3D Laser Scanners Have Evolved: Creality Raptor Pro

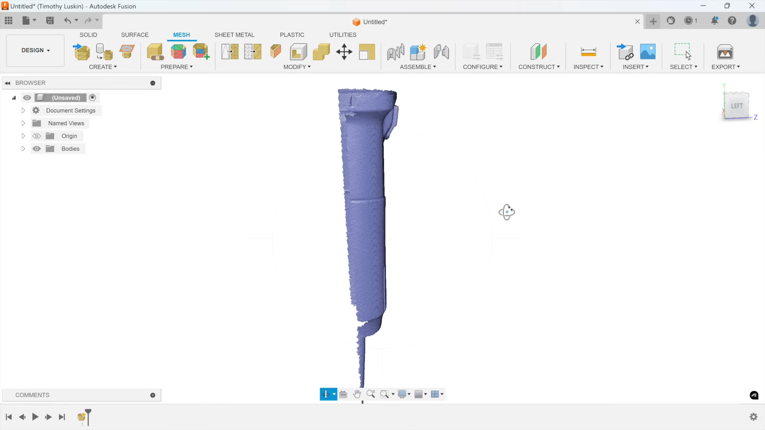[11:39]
but I'll just use I think I ended up turning into an SDL here to bring it in. But either way, you can see how the geometry came into Fusion 360 right there.